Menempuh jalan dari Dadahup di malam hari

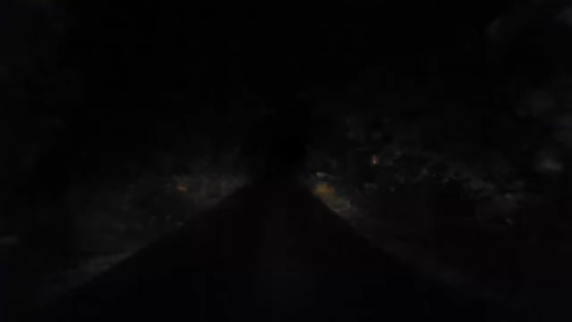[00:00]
Ini adalah jalan keluar dari desa Dedahub ke jalan besar.